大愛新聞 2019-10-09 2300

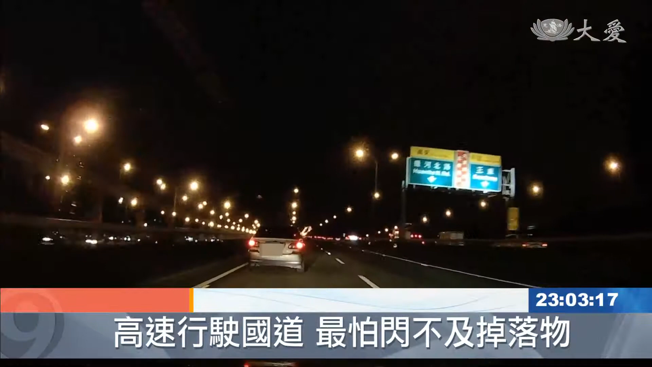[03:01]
驾驶下出一身汗不知道哪来的枕木差一点造成车祸